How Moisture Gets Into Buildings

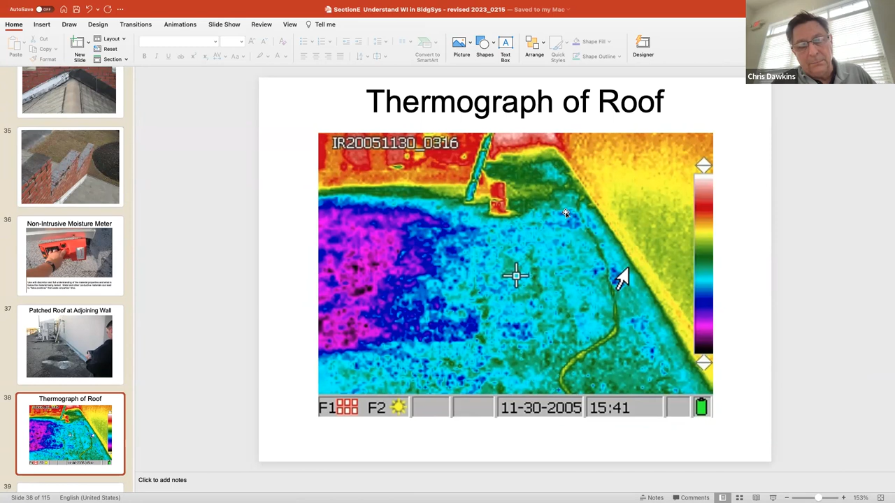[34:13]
water is either going to be cooler than the rest of the area or hotter than the rest of the area, depending on the situation. I've got some good IR photos coming up a little bit later in the, um, presentation, but this gives you a feel, how are we doing on time, Rick?
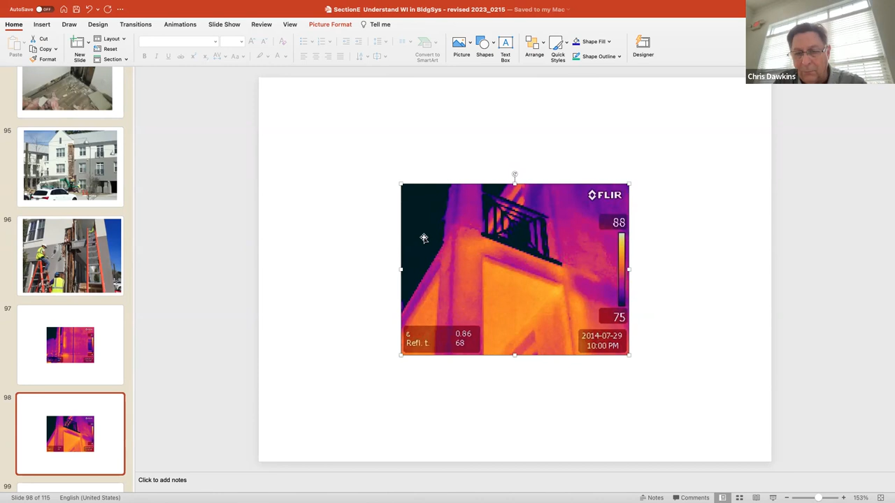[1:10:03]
But as soon as we hit the floor line, little, uh, control joint here or water from the balcony waterproofing tie into the column, you can see how it's getting wet. Pretty interesting. Uh, whoops. Um, that's an outside corner.
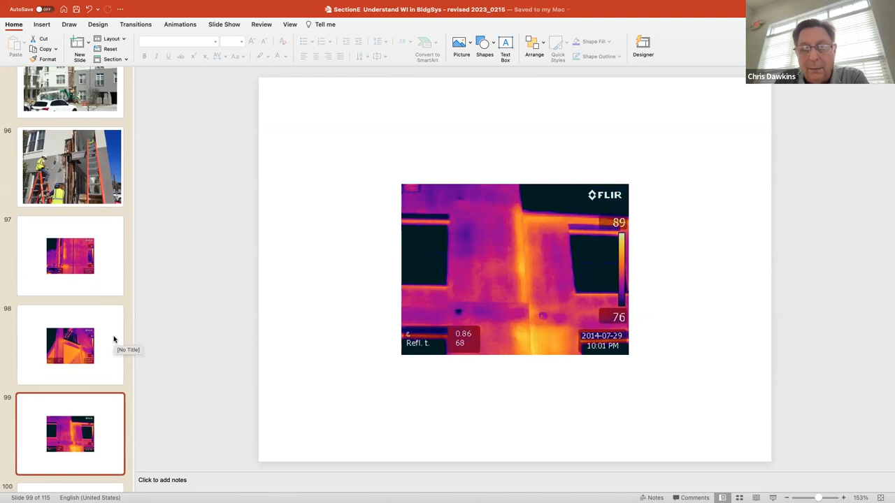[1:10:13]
Um, you can just see, you know, I showed you the, the, um, damage a second ago.
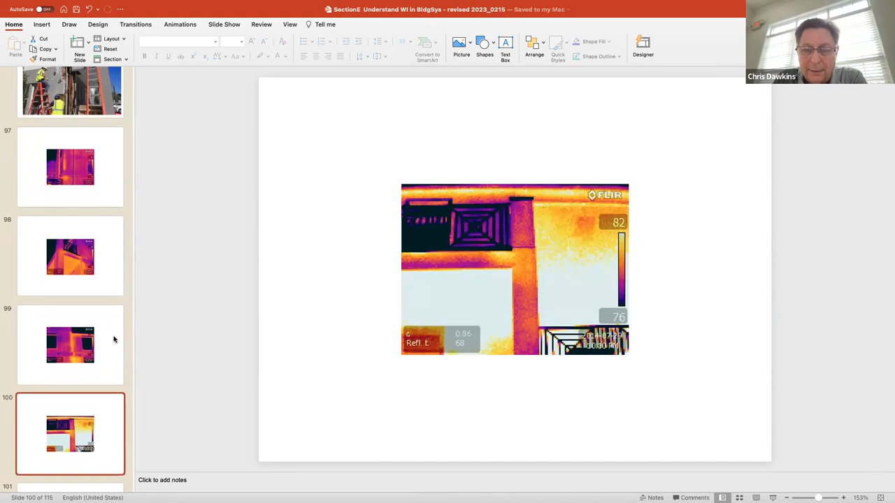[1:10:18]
Uh, this is another, another column at the balconies. There's another outside corner of it. You can see the building. Of course, that's, that's a false positive, right? That's because of attic air and whatnot, but you can see what's going, maybe a little leakage under the windows. Uh, we had, we had cut the Dickens out of this, out of these buildings. We had water, water tested or not water tested.
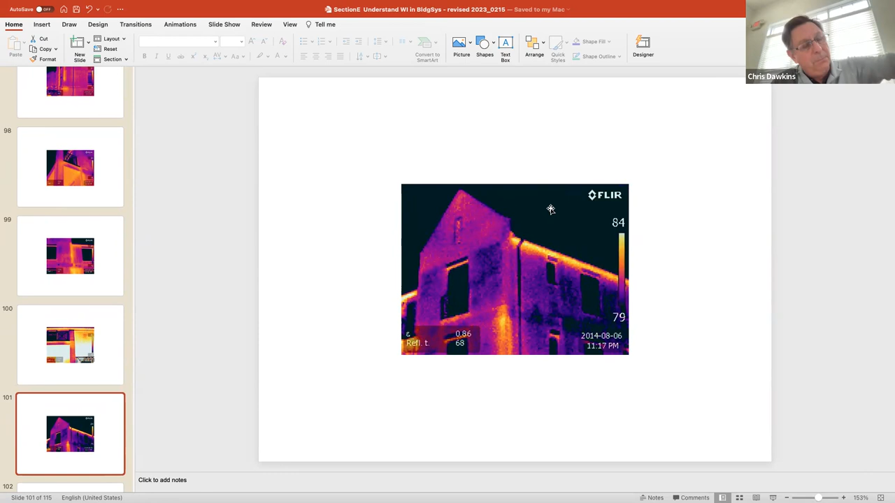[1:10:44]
Well, we had water tested actually, but we had, we knew what we were looking at when we did this IR. That's why I told you a minute ago, you got to know what you're looking at. Then it's fantastic tool. So we'd have to cut and take moisture tests all over the place, but you can see, you can see this floor line joint is leaking. This floor line joint's leaking. This window flashing's leaking. This outside corner's leaking. So, I mean, fantastic tool.
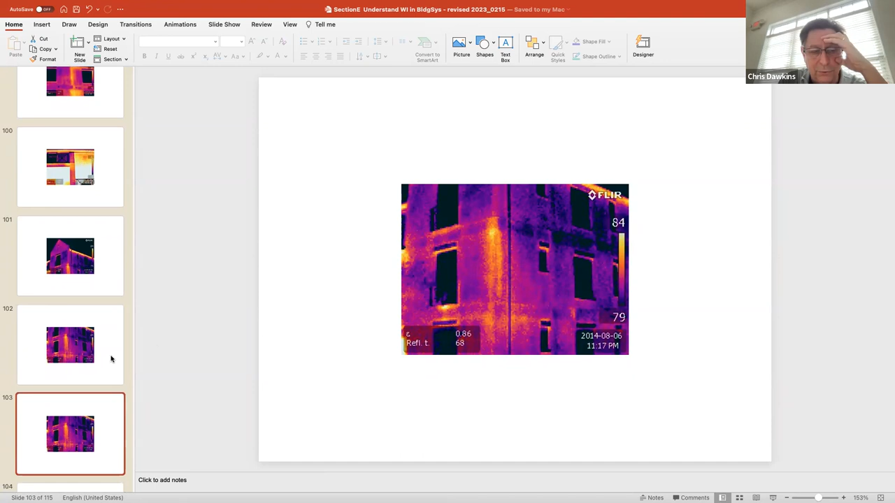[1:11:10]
Once you, once you know what you're doing, I mean, or know what you're looking at. Is that a duplicate? This is a, this is a hotel looked at about a month and a half ago.